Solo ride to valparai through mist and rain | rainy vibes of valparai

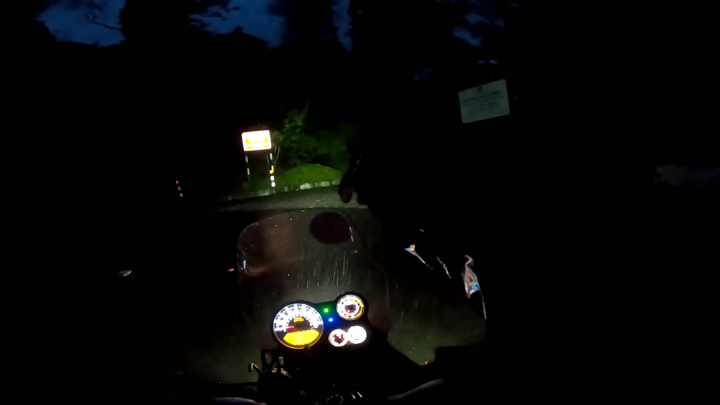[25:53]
ഇതാ നിൽക്കുന്നത് മ്ലാവ്, ഞാൻ കുറച്ച് അടുത്തേക്ക് എടുക്കാം, നിങ്ങൾ നോക്കിക്കോ. കറക്റ്റായിട്ട് കാണത്തില്ലേ നിങ്ങൾക്ക്, അതാ നിൽക്കുന്നു അവനെ, ഇങ്ങോട്ട് തിരിയണം.